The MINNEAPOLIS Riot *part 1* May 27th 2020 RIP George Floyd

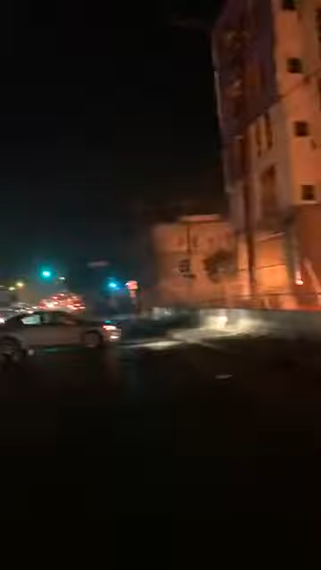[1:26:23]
That's good. Past this here. Is this Cub Foods that was up here? I thought that was my brother in that car. Is this Cub Foods that's up here? Huh, thanks, Jimbo.